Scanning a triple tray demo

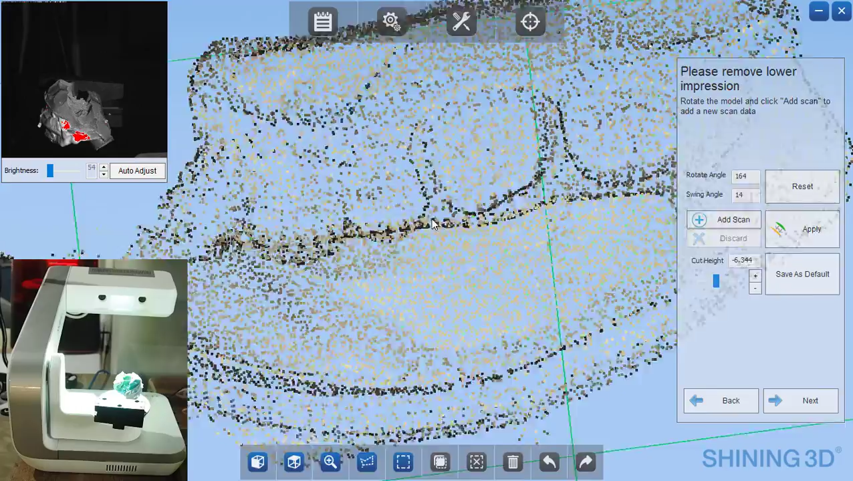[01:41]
that you aren't cutting off any portions of the margins or the prep that it can see inside it everywhere and it appears that it does.
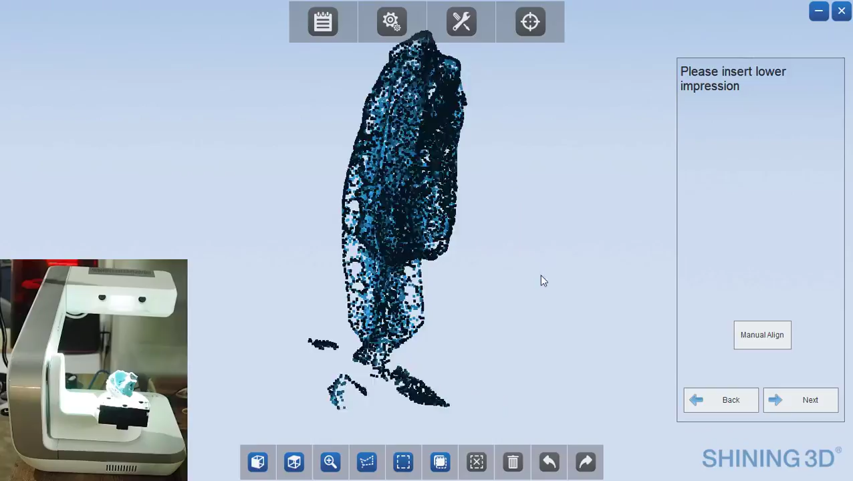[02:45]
And at this point you would probably want to trim your data up and so we can do that by pushing the shift key and circling that data.
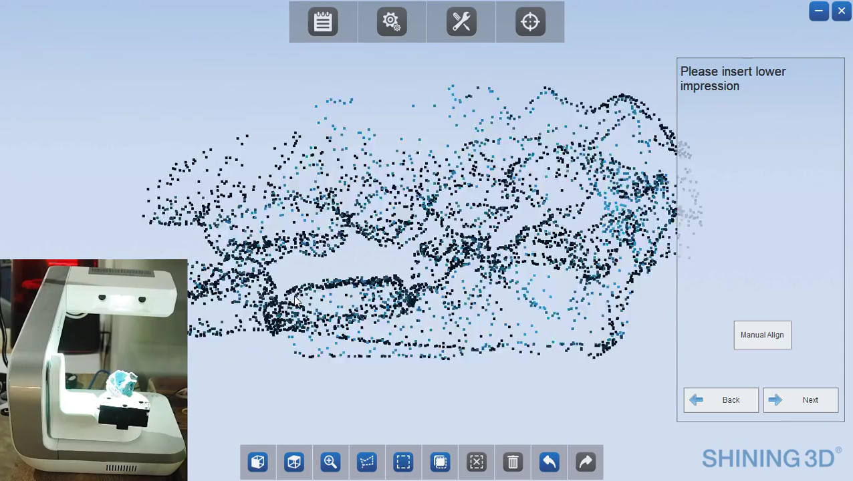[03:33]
This is how though the impression is. So this does do an excellent job of articulating this patient did like they sometimes do and just went into a funky bite.
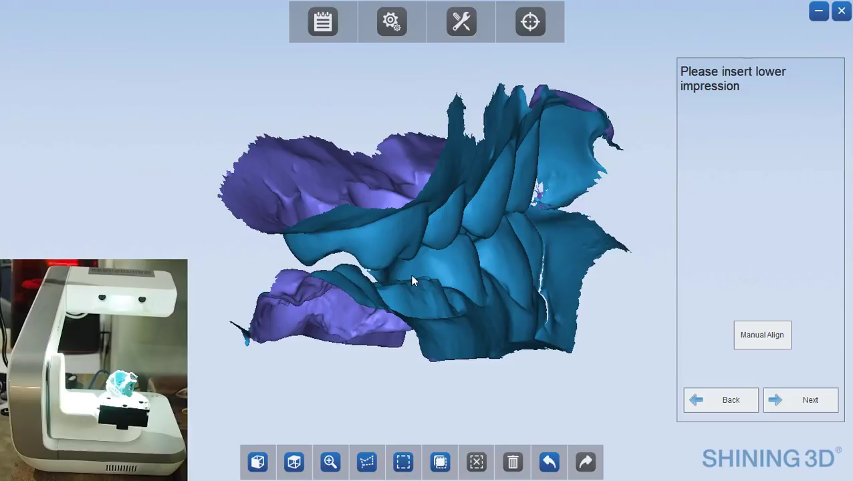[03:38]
So this is the completed impression. Now we click next and everything is completed.
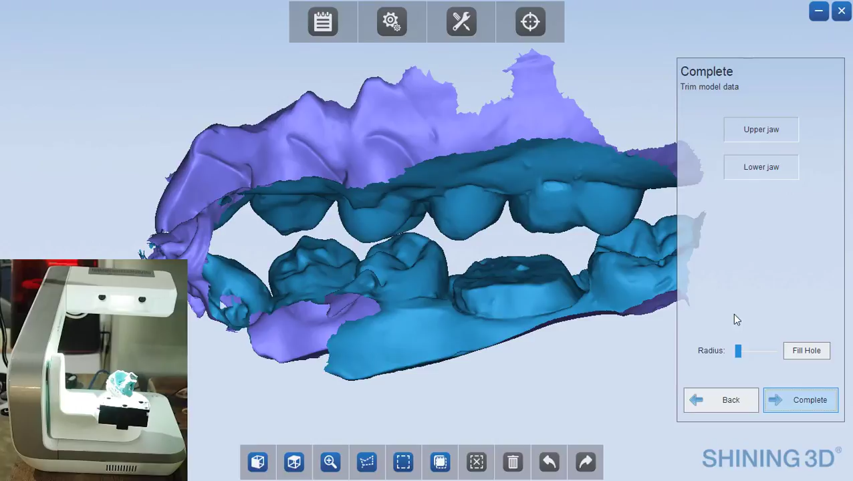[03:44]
If you needed to fill any holes in the mesh that might have been left, you can do that and then just push complete.
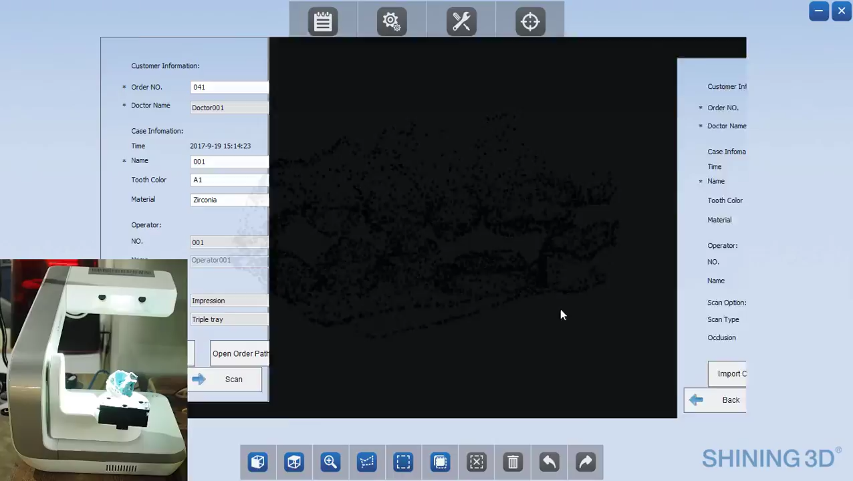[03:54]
And now the impression scan is done and you could open the order path to view this.